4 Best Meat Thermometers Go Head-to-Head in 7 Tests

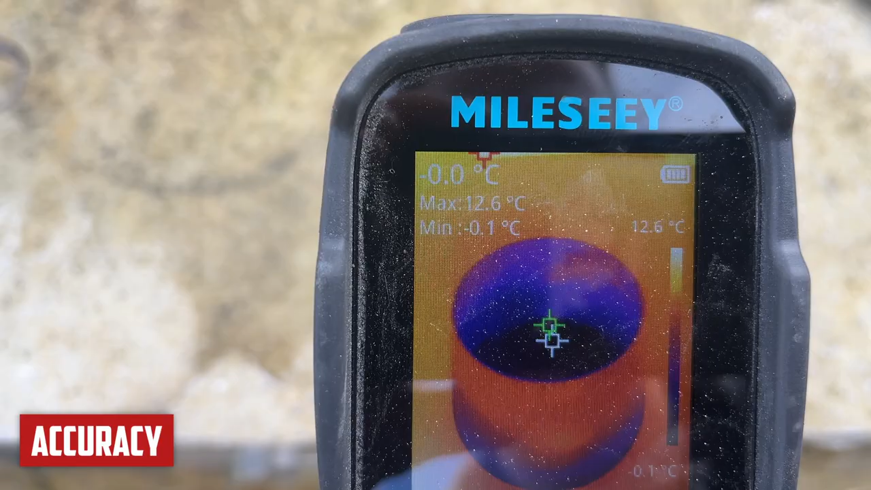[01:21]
On screen: spot -0.0°C, max 12.6°C, min -0.1°C, scale top 12.6°C
And I can see on here, we're getting readings of zero degrees minus 0.1. We're very much in the right ballpark. We'll try the ink bird, now the fireboard, and then the meter.